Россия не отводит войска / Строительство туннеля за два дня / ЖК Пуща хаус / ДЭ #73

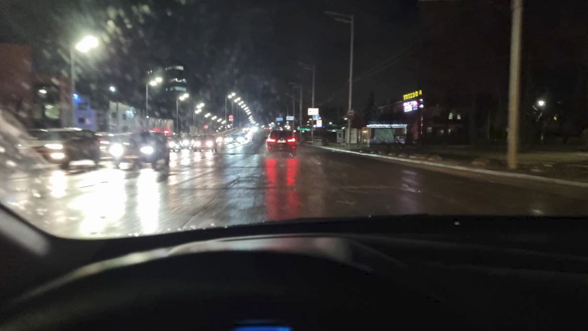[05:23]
Просто разметка, как явление, отсутствует в городе, но зато подсветки присутствуют.